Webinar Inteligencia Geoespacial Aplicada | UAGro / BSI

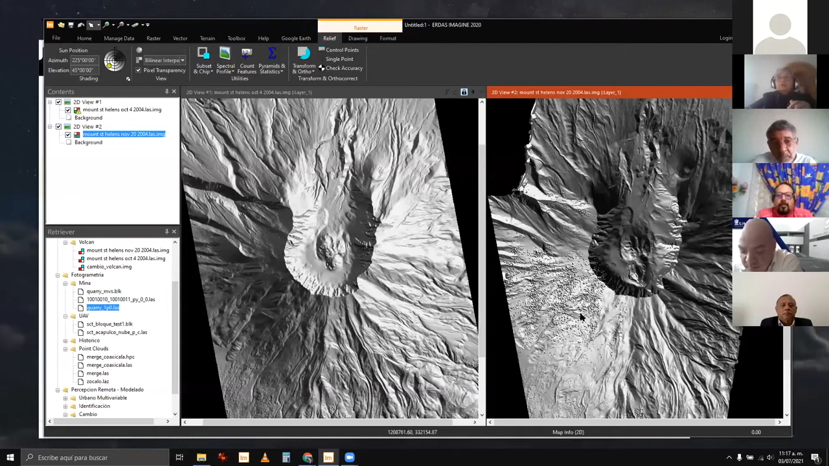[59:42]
se está formando un domo de lava en esta zona y en un periodo de tiempo bien corto poquito más de un mes mes y medio de octubre 4 a noviembre 20 miren el cambio que se tuvo así visual no más con base en los datos de lidar y haciendo un modelito de procesamiento podemos hacer una detección de cambios píxel a píxel y ver qué es lo que cambió en esta área
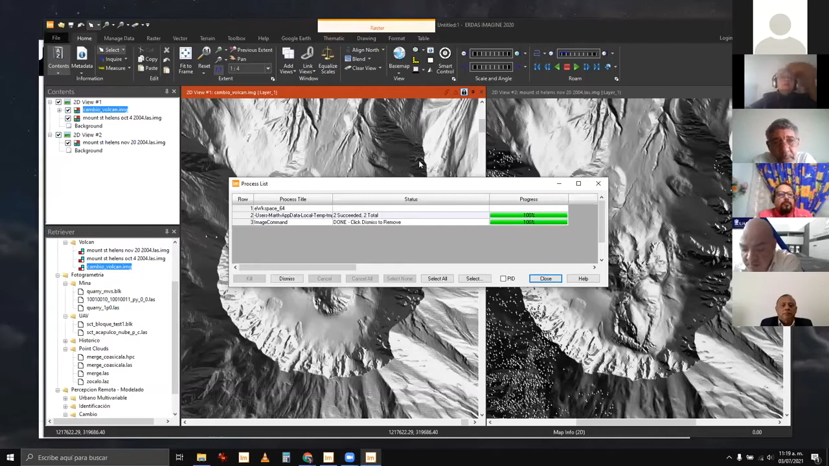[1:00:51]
este modelo de cambios me va a permitir ver qué fue lo que cambió con detalle entre una fecha y otra aquí tengo un problema una disculpa ahora lo despliego directamente de no sé por qué no se está viendo déjenme abrirlo solo
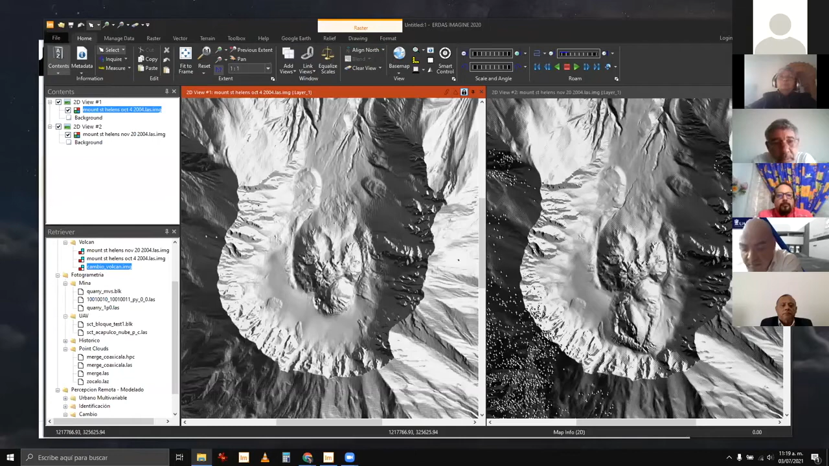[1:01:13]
aquí está esto es lo que deberíamos ver voy a vincular también esta ventana y aquí pueden ver la zona de cambio se ve mucho mejor cuando la la podemos ver en pantalla y no sé por qué no no se está viendo realmente
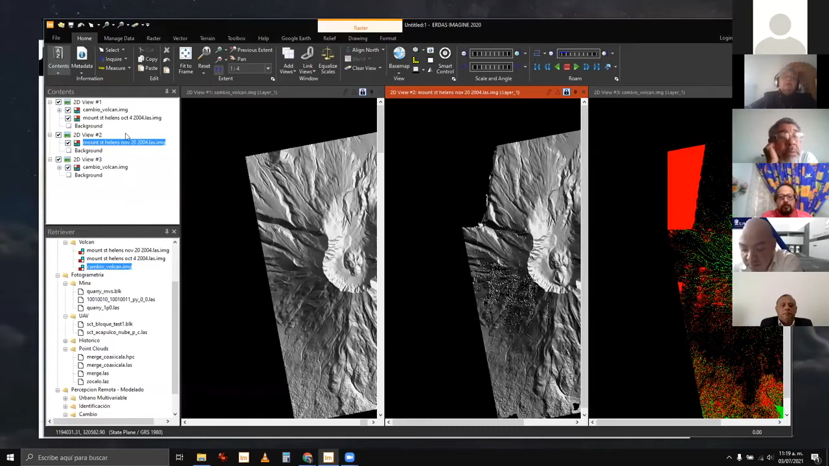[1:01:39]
no sé si sea la transmisión pero bueno aquí pueden ver que aparentemente el domo de lava es únicamente esta zona pero en realidad la zona que se está inflando es mucho más grande o sea está llegando incluso hasta esta zona aquí el color verde indica aumento en la elevación y el rojo indica